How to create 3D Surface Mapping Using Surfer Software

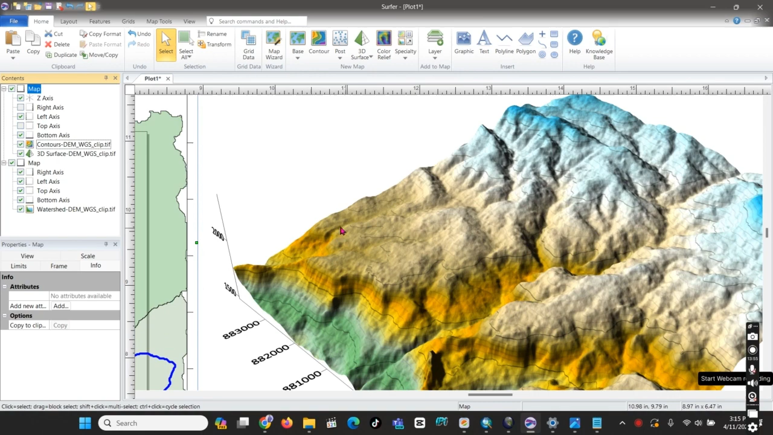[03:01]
here is the contour map added on the 3d surface so i can also take the watershed here like this the top of the 3d surface yes yes we can have the contour map the watershed and the 3d surface
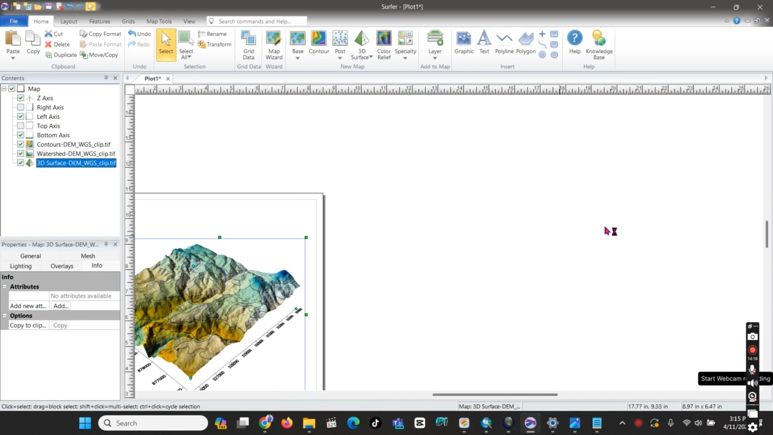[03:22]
together for our area we can arrange the shot the shape and the size so here to make it more visible you can add the color or we can minimize the uh uh capacity no i mean opacity of the color and also connect the stream and thickness to make it more visible
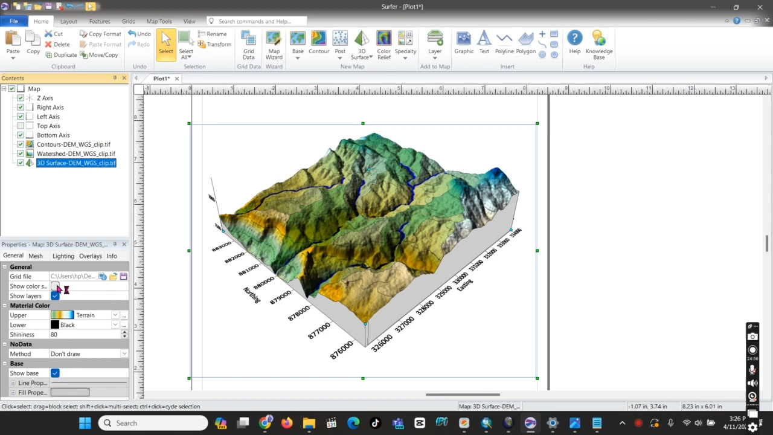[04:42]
here yeah like this and 3d you can add the height can use the height or just to make it more visible to the layout so here we can arrange can arrange the page into the landscape design make it more open space so
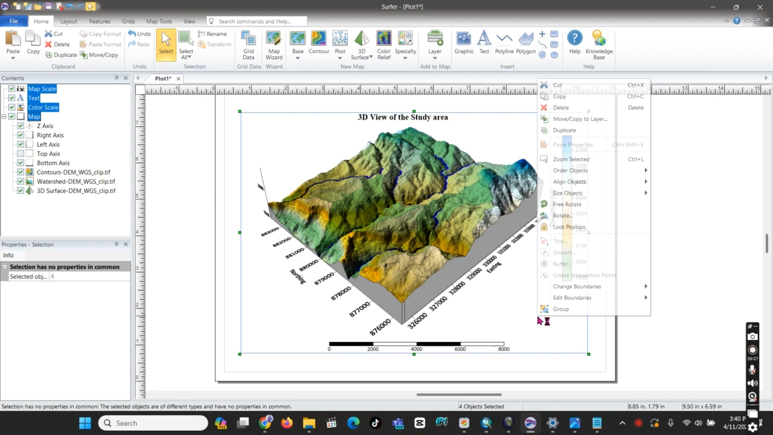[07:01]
and also uh we can group these together in order to keep them all element to move together we can group here we can group here and also we will add the rectangle to add a net line just like this
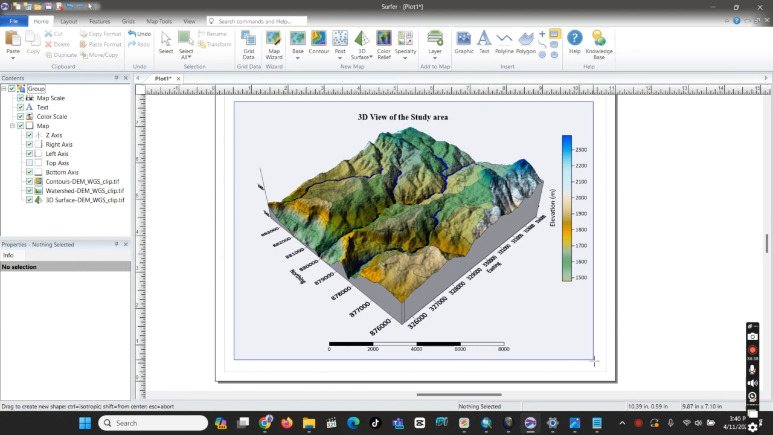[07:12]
so now we can export our map to our external disk so 3d view of the steady area